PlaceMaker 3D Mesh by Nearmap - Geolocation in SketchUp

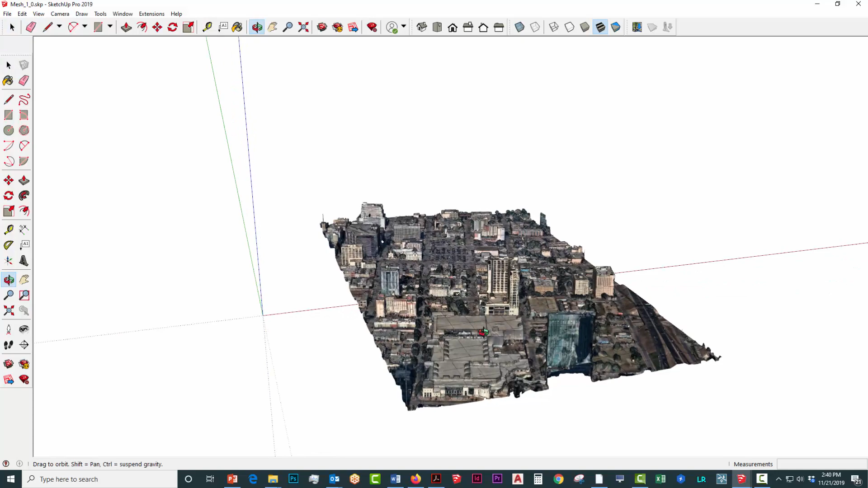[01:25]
and all of these merge together like a puzzle and what I'm going to demonstrate to you is how to
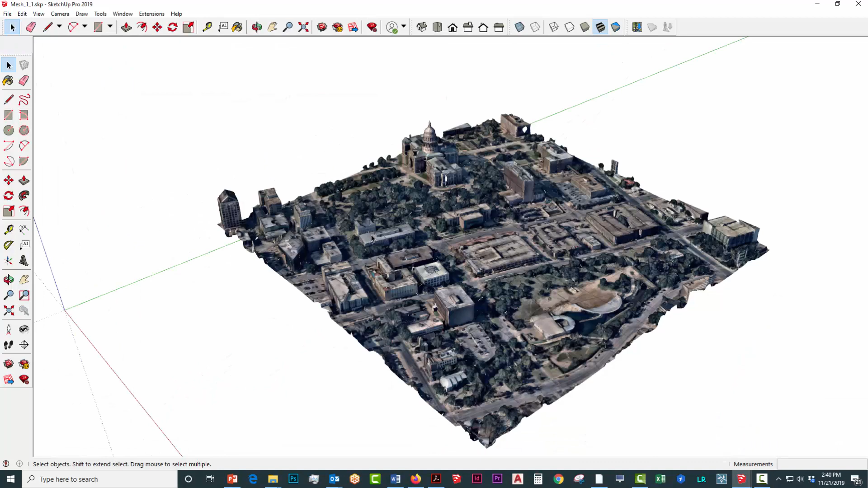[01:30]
actually assemble these pretty quickly within SketchUp itself so that you can have one complete